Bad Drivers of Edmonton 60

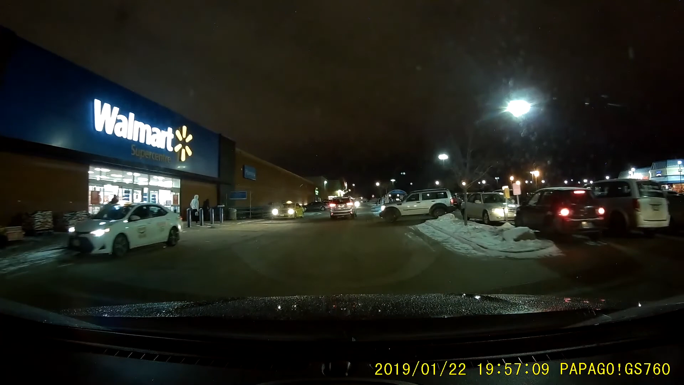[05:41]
What is that person doing? What the hell?
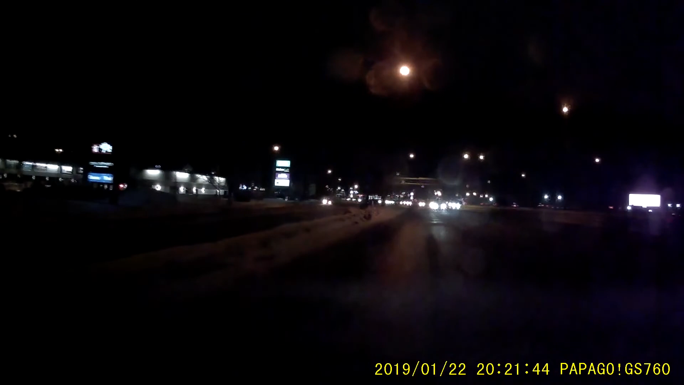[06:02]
Just stopping in the gore point.